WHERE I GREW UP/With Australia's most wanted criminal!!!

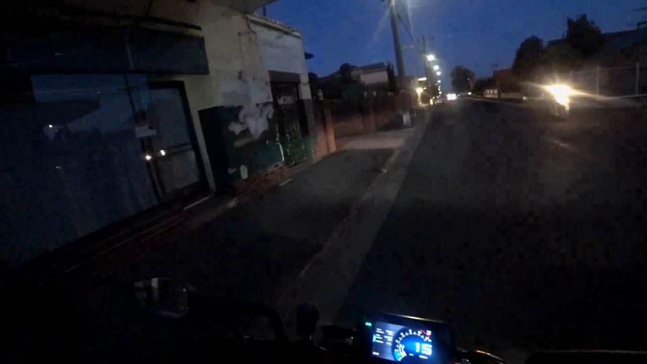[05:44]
And this is where Nick Rardev got done in Queen Street. Just here at the laneway. Now this all used to be different just here.
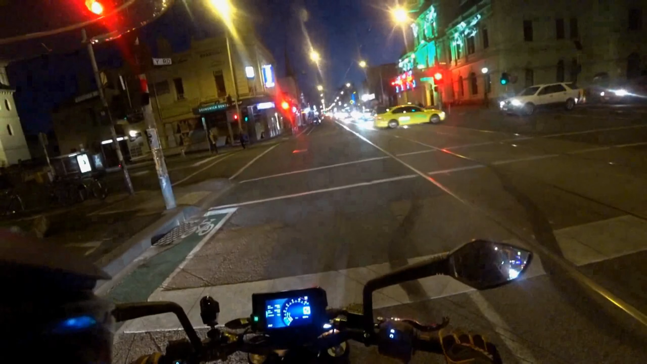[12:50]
I don't know if you can see a couple of past the town hall here and a bit further on, there's some blue neon lights going down the building on the right hand side.
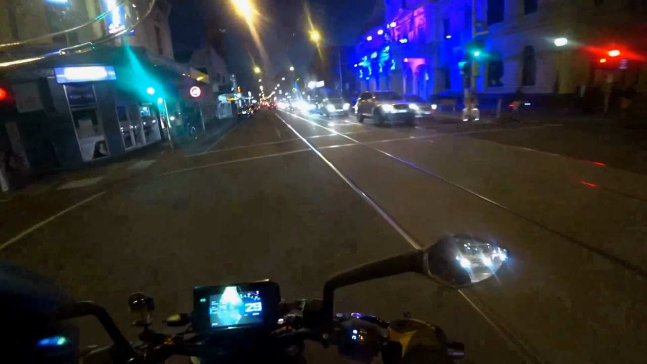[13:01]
Yeah, just coming up, it's got the yellow triangle just coming up over here.
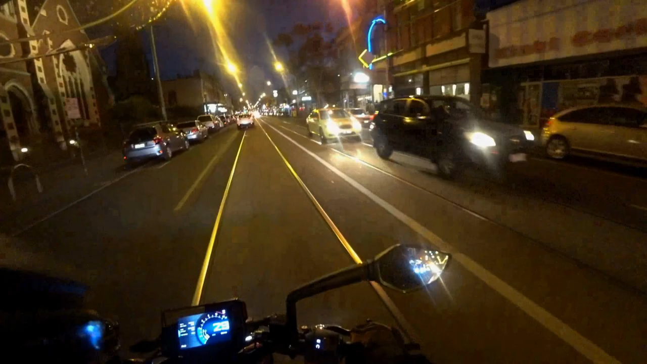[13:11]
The room on the right, just where them fellas are sitting, is where he copped it.